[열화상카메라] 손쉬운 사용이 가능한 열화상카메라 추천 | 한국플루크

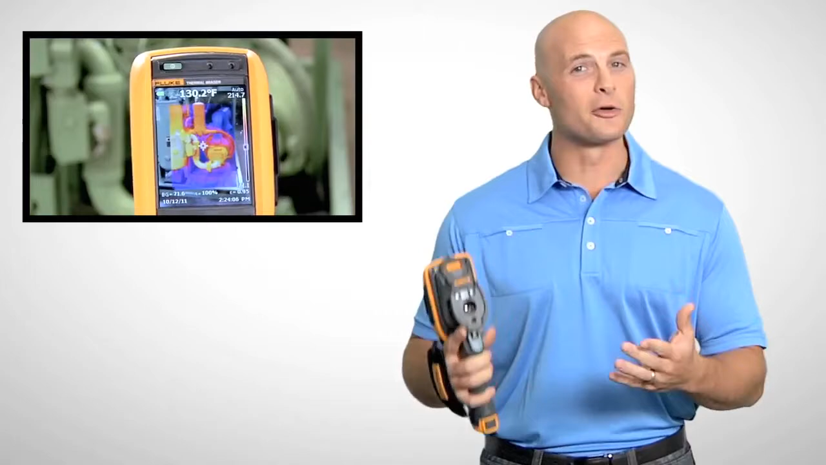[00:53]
And auto-blend mode lets you blend partially transparent infrared and visible images into a single view. These new Fluke thermal imagers also let you video record a trouble spot, add voice annotations,